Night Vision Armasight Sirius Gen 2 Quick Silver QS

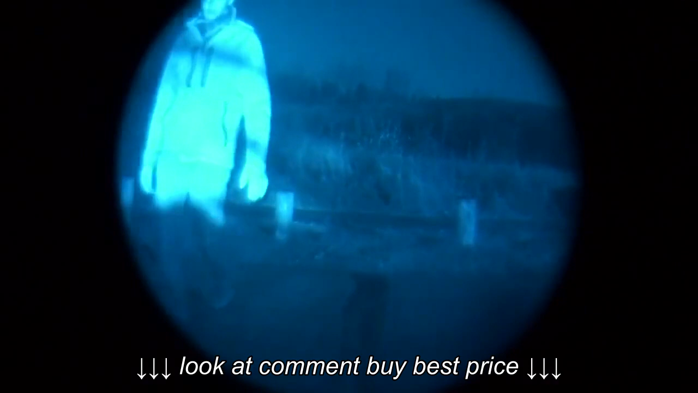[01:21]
So now what I'm gonna do is I'm gonna demonstrate manual gain. We're on the lowest level right now. This will be a little bit tricky because I can't be downrange.
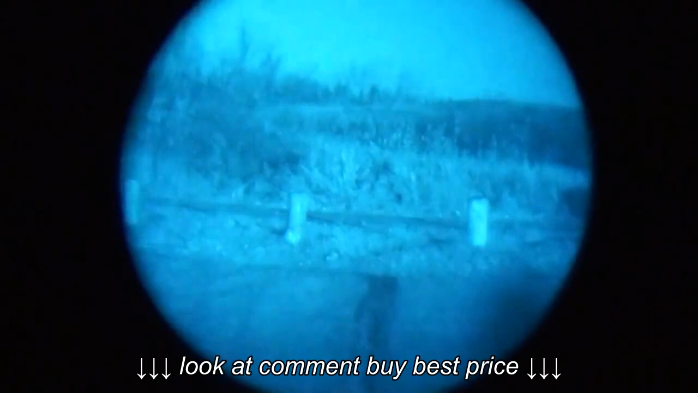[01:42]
We have to adjust it on the unit and the camera will adjust automatically on its own as it detects the brightness shifting. Let's just find it down there. So there's full brightness. As we bring it back down once more.
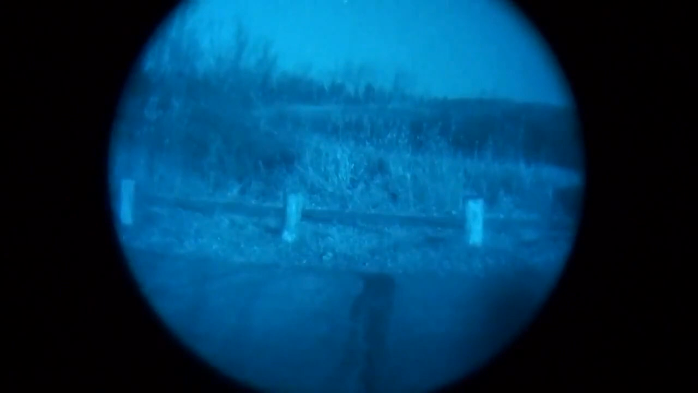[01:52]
I can see the cameras compensating for some of it there. All right let's take a look at a couple of IR strobes.
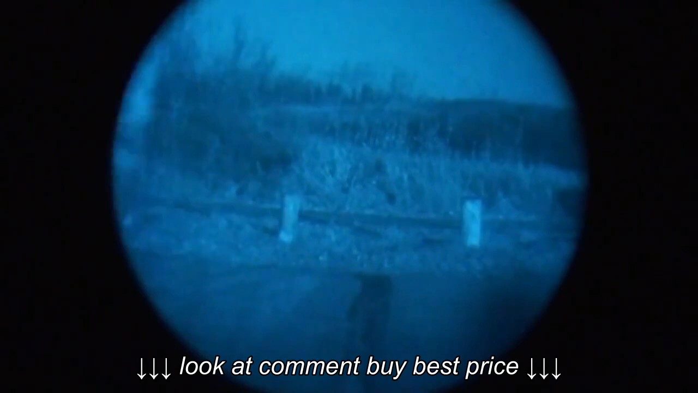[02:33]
And then one last thing we'll take a look at the unit's built-in IR illuminator.
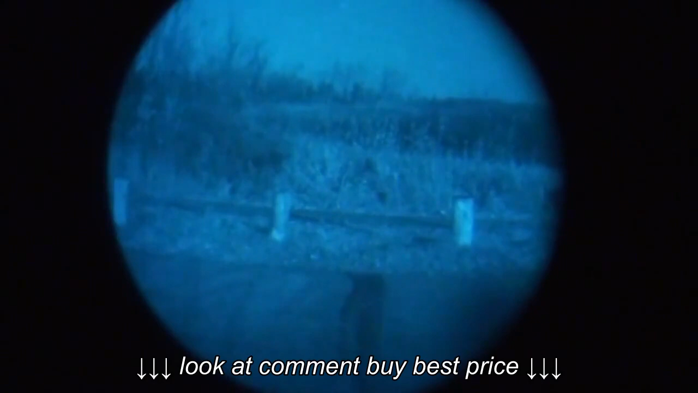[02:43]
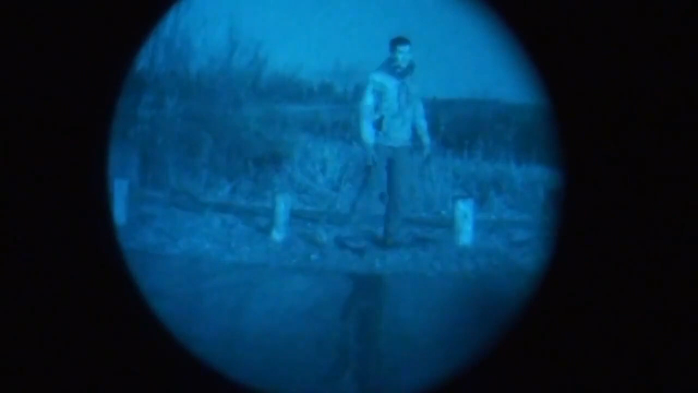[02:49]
So again that's about seven yards.